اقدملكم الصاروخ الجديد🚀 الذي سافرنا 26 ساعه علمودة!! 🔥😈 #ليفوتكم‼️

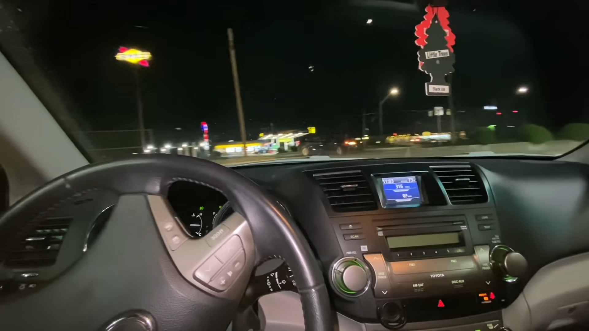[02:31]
حبيبي ها حبيبي دعمني. هذا اصابه صعد الرصيف؟ لا لا ما صعد الرصيف. صعد الرصيف. ليش زعلان؟ ليش زعلانين الناس؟ ترى ما يصير عادي. تيك ات ايزي. ايش بيهم هذا؟ يلا نكمل يا رب.
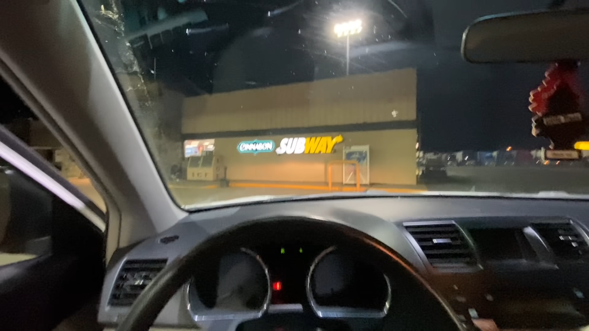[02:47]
هسه وقفنا بالمحطه الثانيه، طبعا جعنا لان الساعه 12 ونص بالليل.